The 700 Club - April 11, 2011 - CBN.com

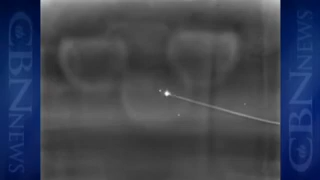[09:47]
intercepting 100% of the longer-range Grad rockets launched at larger Israeli cities.